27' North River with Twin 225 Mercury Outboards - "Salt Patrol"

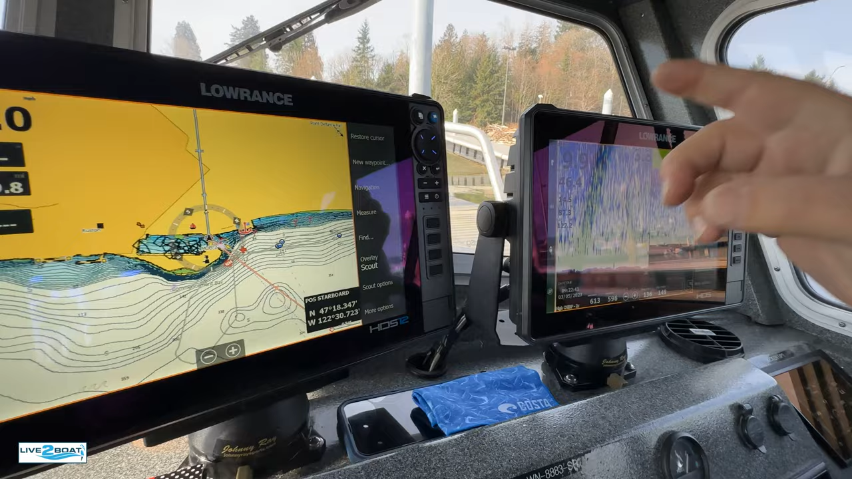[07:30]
So, over here, this is the Pro. Okay. The way you can really tell, it's got the blue button up here. Gotcha. Yeah.
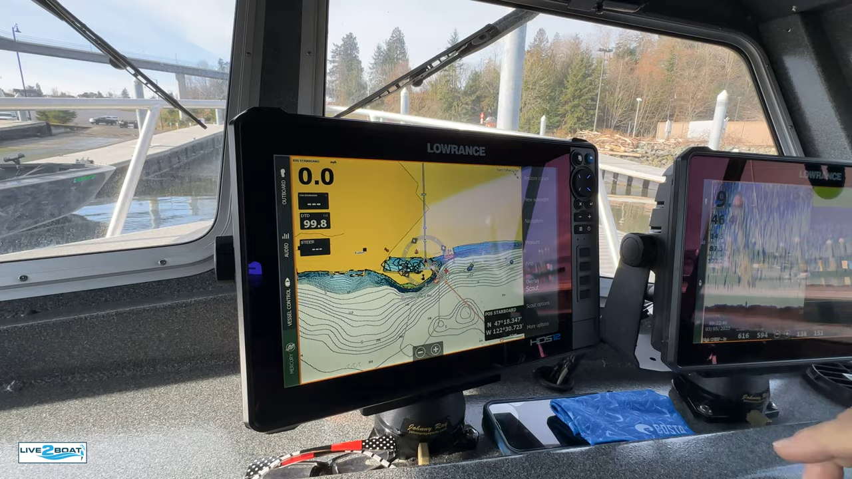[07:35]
And so, it's sitting on GPS mode. I have run one on GPS and I have my sonar over here.
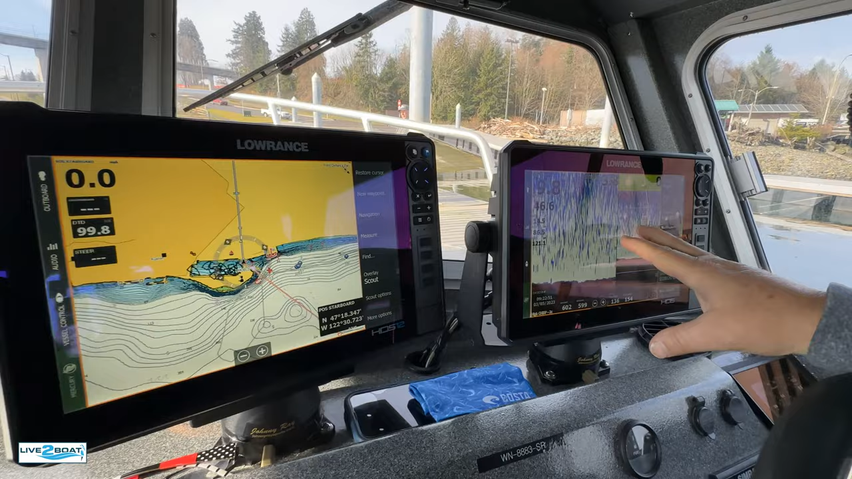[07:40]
Mercury vessel view down here with all my engine information. Another Simrad autopilot.
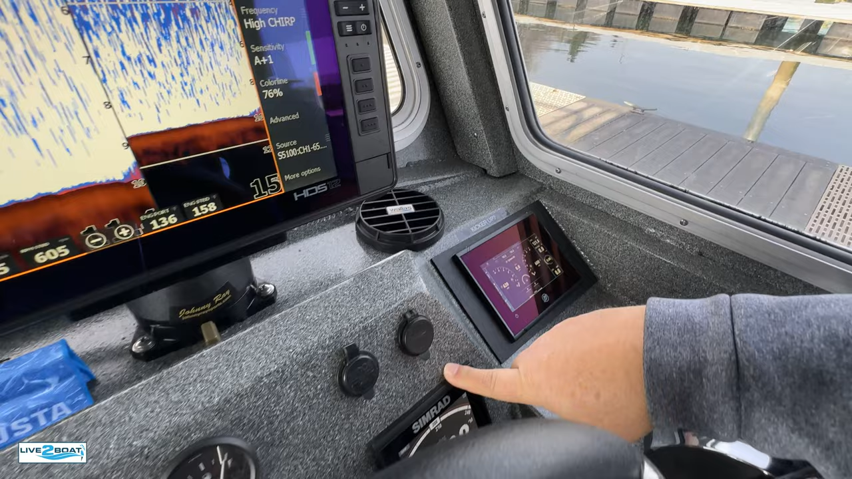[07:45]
Trim tabs. Fuel gauge. You'll even know, I actually have two feeds off the tank.